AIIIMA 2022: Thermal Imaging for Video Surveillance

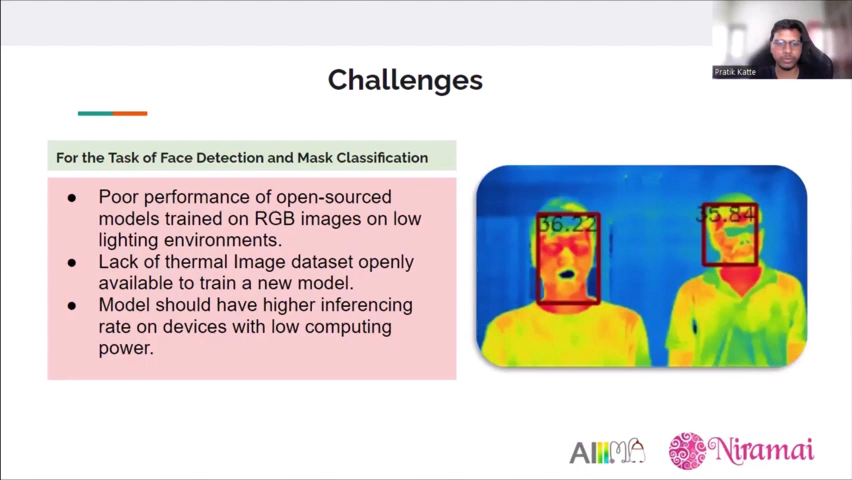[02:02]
So on top of that uh the model which needed was required to have higher inferencing rate on devices uh when run on devices with low computing power. So to solve this challenge our research work basically contributes on uh three contributes measured on three things.
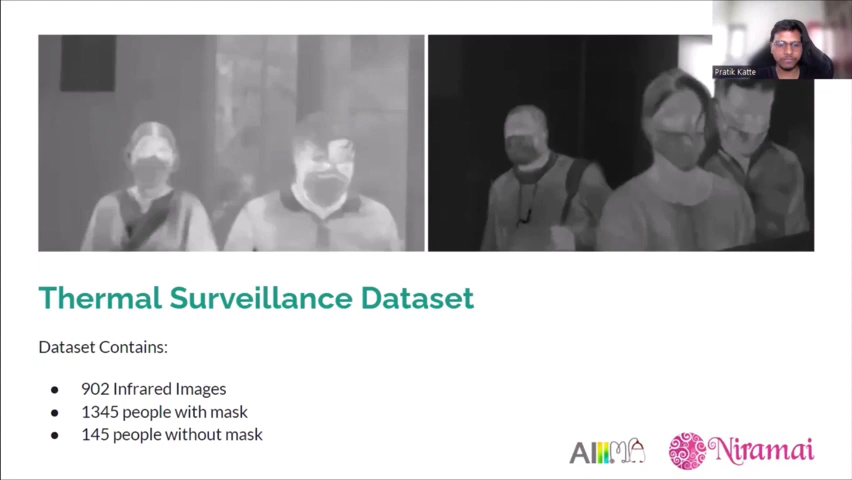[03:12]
So you can observe there is a lot of imbalance between the data set of people with mask and without mask. To solve this and make the balance data set a little bit more balanced we considered the
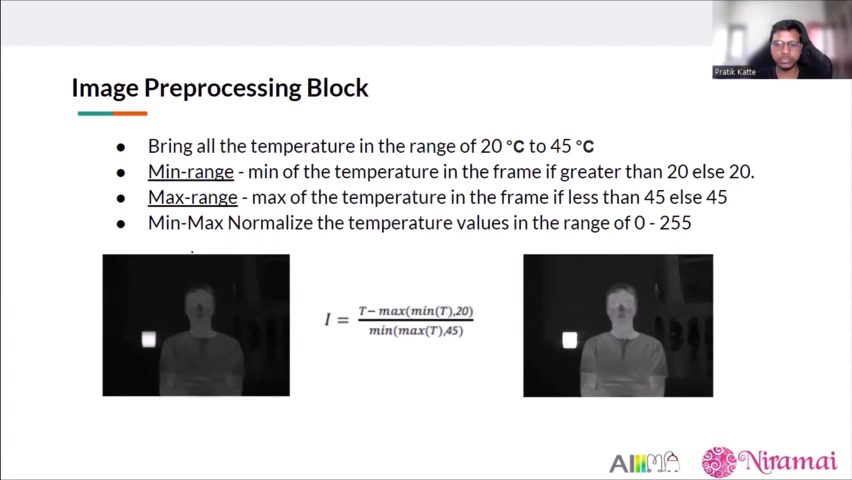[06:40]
in the range of 0 to 255 and then the second image of the c after the processed image the foreground is more visible and clear and brighter as well as the hotter objects at the back so uh in the phase detection block we considered the pre-processed image uh from the previous